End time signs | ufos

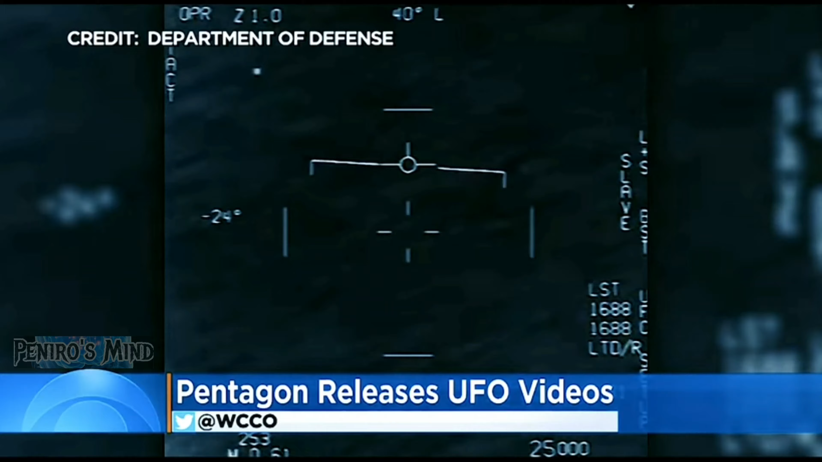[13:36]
look for yourself it says right on the screen pentagon releases ufo videos find more it almost looks like they're like they're all separate like it doesn't look like one unit
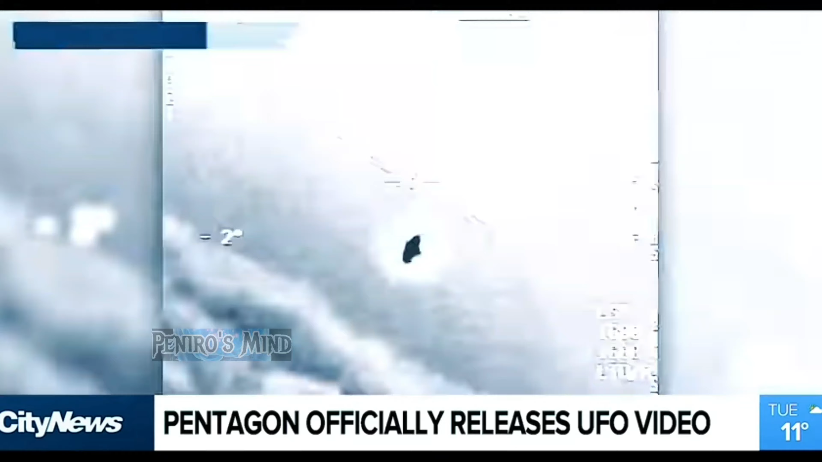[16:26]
of unidentified flying objects wow okay ladies and gentlemen if you will look right here
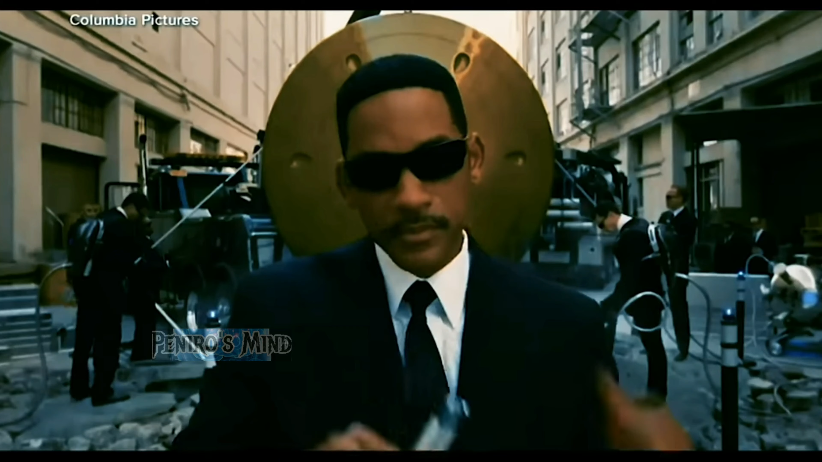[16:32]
just when you thought 2020 couldn't get any more bizarre my gosh the pentagon declassifying three videos of what they're calling unexplained aerial phenomena
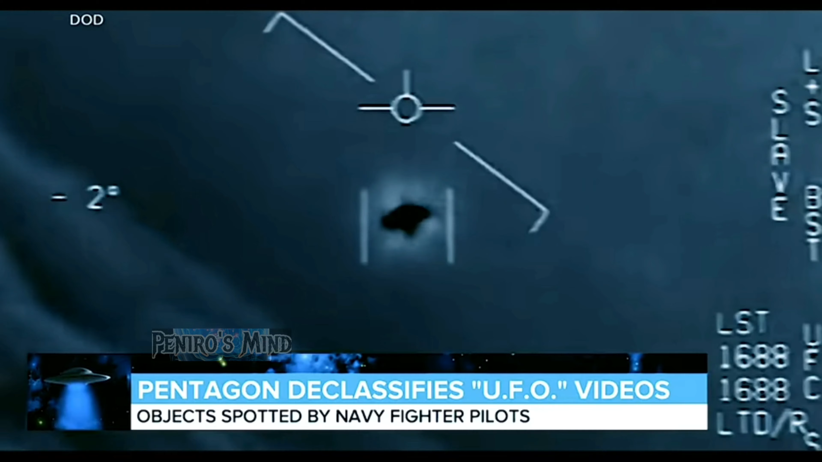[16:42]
two videos showing objects spotted by navy fighter pilots during training flights in 2015
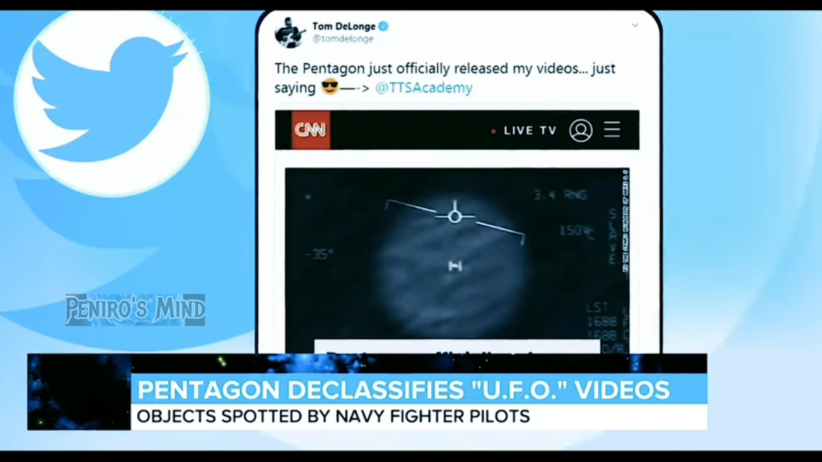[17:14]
my videos just saying so why are they being released now okay in
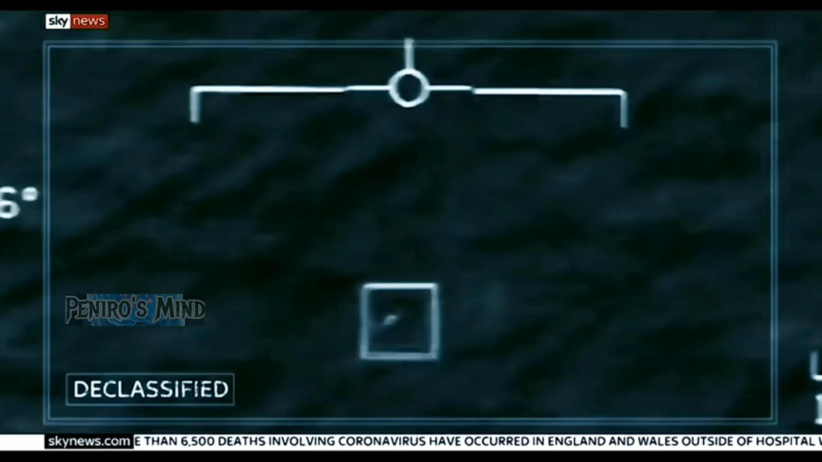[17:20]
the language of the u.s department of defense these are unidentified aerial phenomena videos which add fuel to the belief of sun we are not alone the first incident was filmed off the california coast in 2004 an oval shape hovering and in the words of the navy pilot who recorded this not behaving by the normal laws of physics what do we believe